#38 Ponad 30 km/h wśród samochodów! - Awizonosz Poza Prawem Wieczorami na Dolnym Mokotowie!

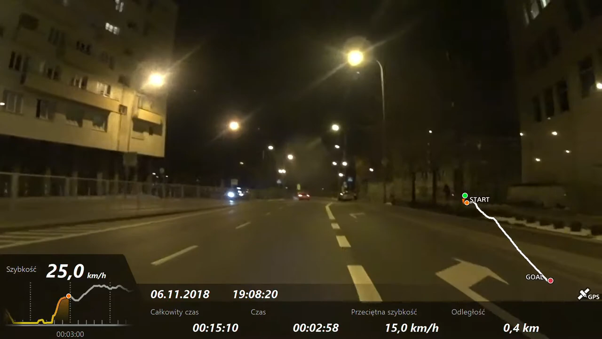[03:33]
A to, że go dobrze wykonałem i byłem szybszy niż komunikacja miejska, to co innego. To, że wydałem drogę, to np. jakaś była kobietka która mnie pozwoliła na przejście dla pieszych. To zupełnie nic nie znaczy. Widzicie, takie życie. Tak się jeździ. A to, że teraz jedę 30 na godzinę. To powiem wam tak. Naprawdę mną tam telepało. Naprawdę tam mną telepało. I się zastanawiałem czy mnie tutaj zaraz niebójnie w którą stronę czy coś. Nie wiadomo, w ogóle tutaj zarazcie co jest znak. W ogóle znak uwaga fotoradar.
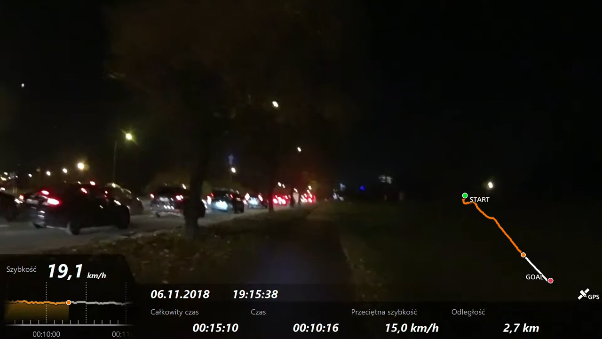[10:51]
Tutaj jest. Akurat jeden z tych momentów. Który się najbardziej obawiałem. Jak miałem tutaj pierwszy raz pojechać. I się nie zdecydowałem. Bo tutaj jest. Pole. Tu jest ogólnie takie pole. Tu się w ogóle nic nie dzieje. Tam z boku. Po prawej. Więc. Jak widzicie. Ja się trochę zastanawiałem. Czy aby na pewno tutaj jest sens. Bo tutaj się właściwie dużo nie dzieje. Przestałem krótki kawałek. Ale stwierdziłem. Tak. Jest sens. A widzoność. Będziesz jechać w dół. A to daje dużą prędkość.
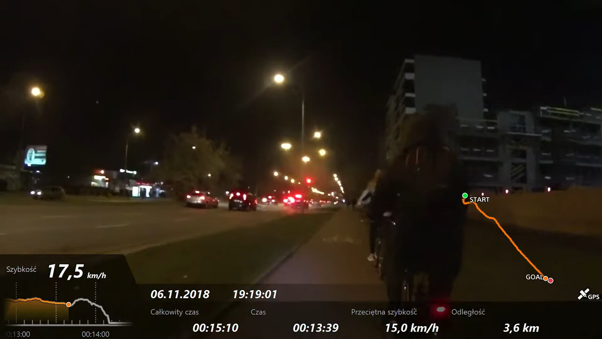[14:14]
Tylko byłem przy IMAXie. I nigdzie dalej nie. Oczywiście tutaj jakieś były dwie kubietki. Lecz trzeba byłoby przejść. No bo mnie tutaj blokowały. Nieważne że ja tutaj zaraz skręcam. Blokowały mnie. Więc trzeba było jeść. Jak widzicie przejdzieły mnie całkiem ładnie. Tu jeszcze jesteś ludzie byli. To jest ścieżka dobra chyba. Jak tak to można w ogóle można. No i tutaj całkowicie. Prawinnie przejeżdżamy na. Żelonym świetle można powiedzieć. Tak mi się wydaje. Na zielonym. I tu jest największa rzecz. Jaka mi się wydarzyła w tym odcinku. A mianowicie się zastanawiałem. Tutaj stanąłem.